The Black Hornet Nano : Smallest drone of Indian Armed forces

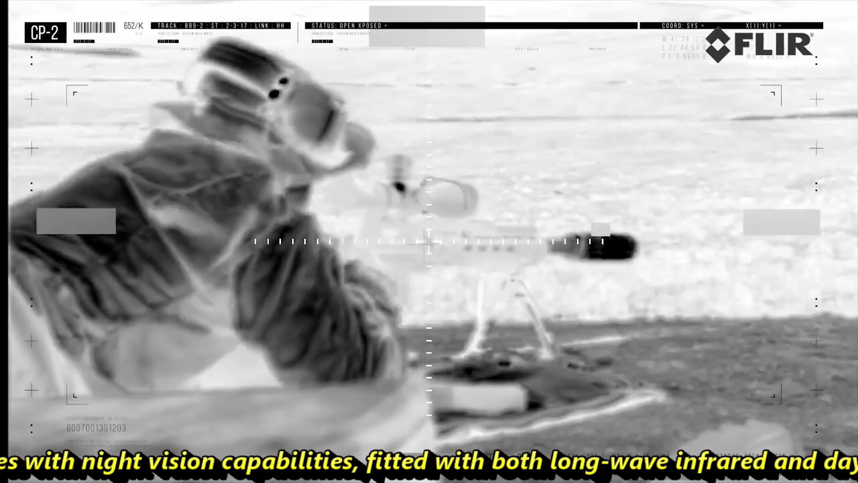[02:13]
It also comes with night vision capabilities fitted with both long